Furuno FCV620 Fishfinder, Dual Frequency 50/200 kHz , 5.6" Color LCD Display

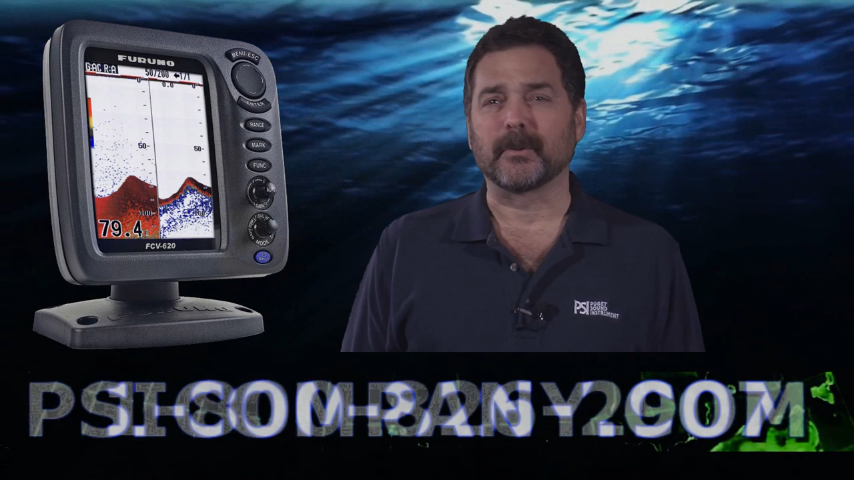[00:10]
Today I'm talking about the brand new Furuno FCV620 digital color fish finder. This thing is revolutionary. It has one of the brightest color display screens on the market today. Stunning visual presentation. It is a 5.6 color LCD, very bright. The overall construction of this fish finder is waterproof. It's super rugged. It comes in 50 and 200 kHz. I'm often asked why do we need 50 and 200 kHz and the simple answer is simply this.